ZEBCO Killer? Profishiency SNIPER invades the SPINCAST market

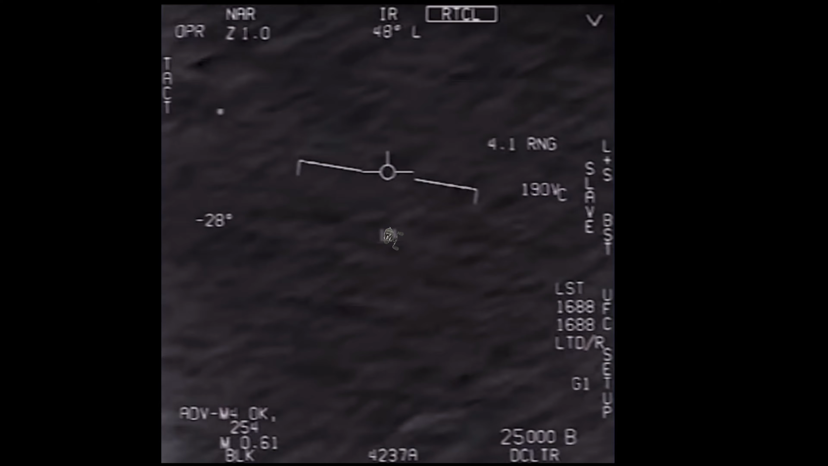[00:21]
There's a shooting shooting right there Can you box moving target?
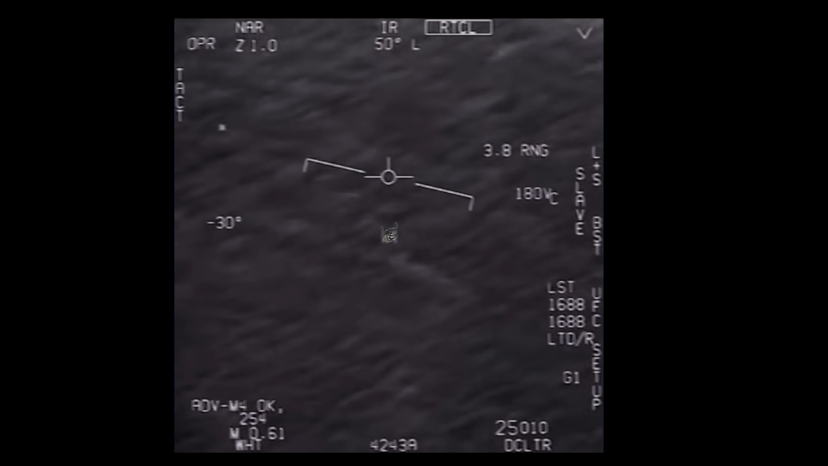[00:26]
No, I took an auto-track Oh, okay Oh my gosh,